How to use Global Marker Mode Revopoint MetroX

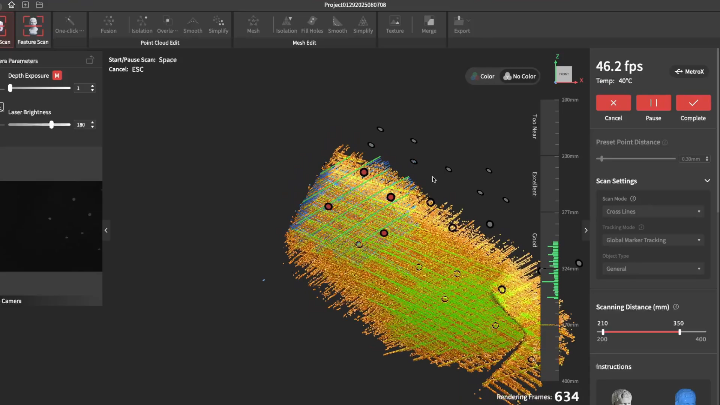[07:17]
Remember, if the scanner is angled too sharply, it won't see the markers.